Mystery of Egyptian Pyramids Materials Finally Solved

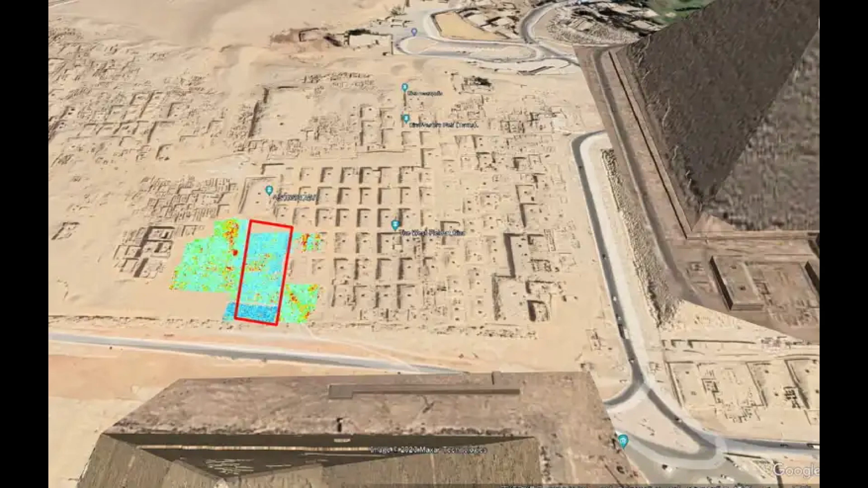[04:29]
A second structure was also detected nearby roughly 32 feet in diameter, which researchers believe could be an open void or a mixture of sand and gravel. The Western Cemetery at Giza is the final resting place of King Khufu, the pharaoh who commissioned the Great Pyramid, as well as his family members and high-ranking officials.